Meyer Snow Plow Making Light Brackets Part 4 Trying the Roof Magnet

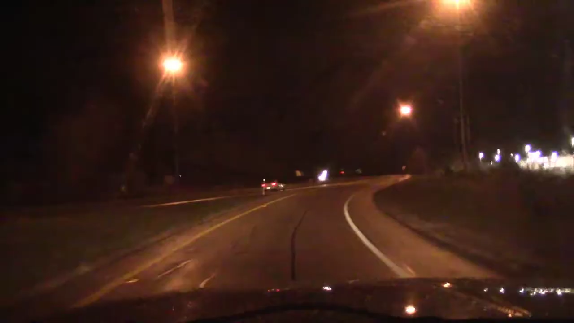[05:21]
okay so we're getting on the freeway here see if I can get it up to speed they usually don't drive this thing very fast we're up to 50 hasn't fallen off yet
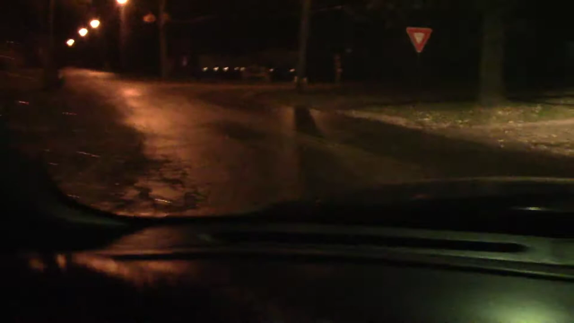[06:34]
okay so we're gonna go up and down a big hill here let's see if it handles handles the big hill here in town i live just off the southern shore lake area we don't have a lot of hills here we just got like a big gully running through town and this is it